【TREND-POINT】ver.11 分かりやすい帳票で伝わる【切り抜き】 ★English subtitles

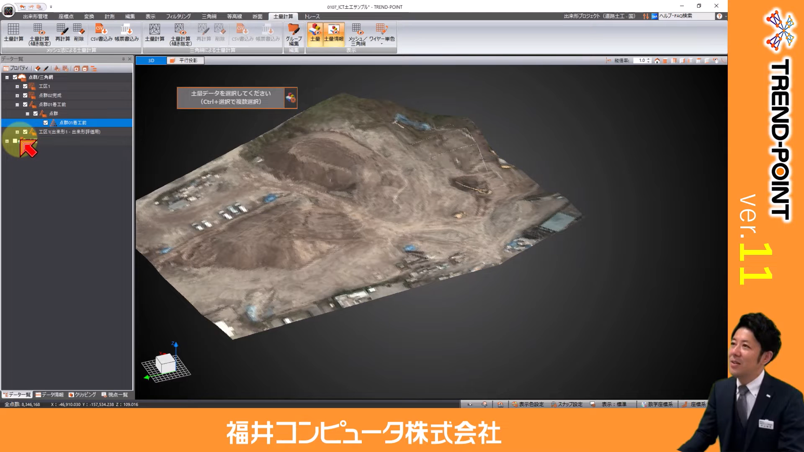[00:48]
るようになりました先ほどのこのデータで見てみましょうかこちらちょうど度量を算出しているデータなのでこちらで見てみますね
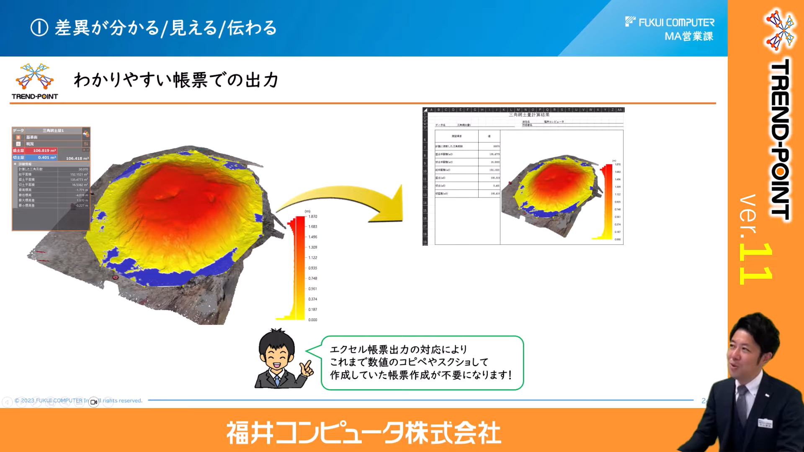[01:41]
さらに言うとですねExcelのこの帳表の様式っていうのも実は自由にカスタマイズできるようになっております
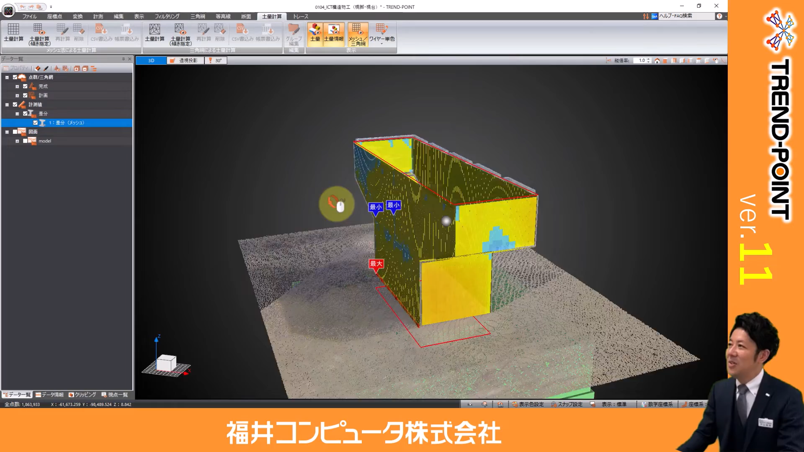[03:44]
このように4方向全ての方向でベクトル差分解析をした
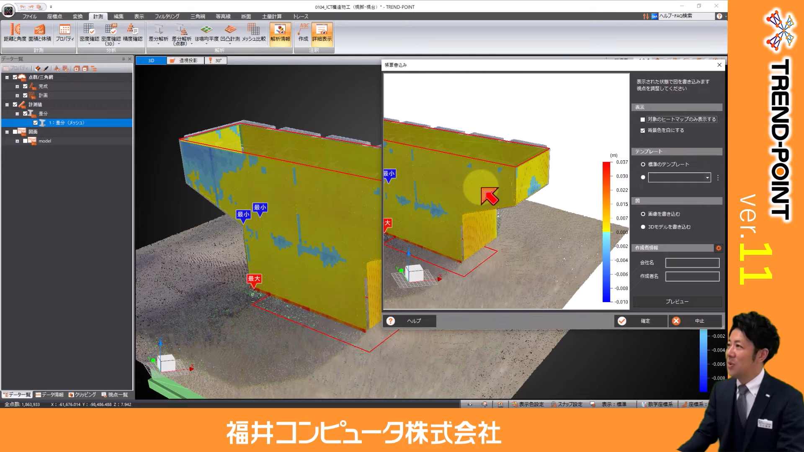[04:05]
そしてどの状態どの向きで一旦作りますかっていう